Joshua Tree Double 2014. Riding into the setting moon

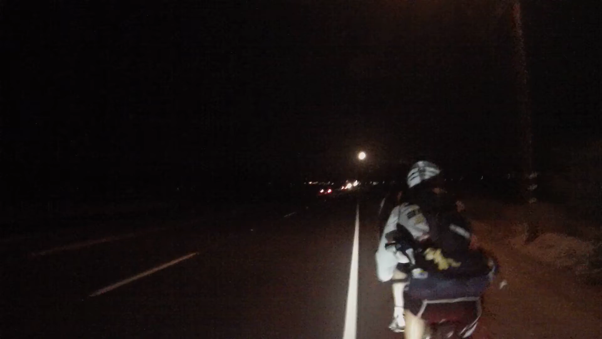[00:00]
Getting it on the GoPro. Tiger and Roland heading up into Yucca Valley and Joshua Tree. Beautiful moon setting in the west.